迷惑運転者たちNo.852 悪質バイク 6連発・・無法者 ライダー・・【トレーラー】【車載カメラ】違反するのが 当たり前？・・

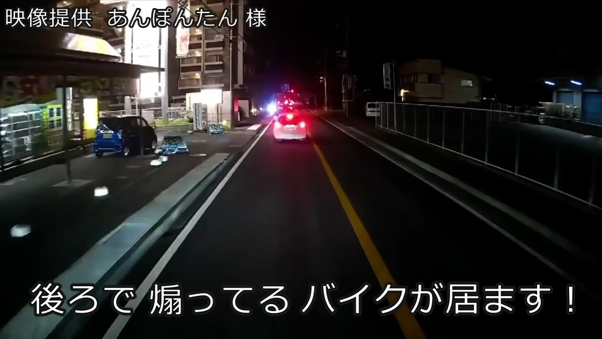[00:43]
ここで抜いてくんだ。おいおい、50センチはねえぞこれ。しゃべるあいつな。
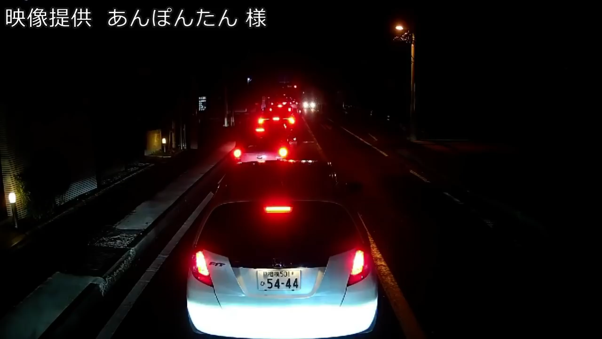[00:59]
ここまで信号無視できちゃったよ。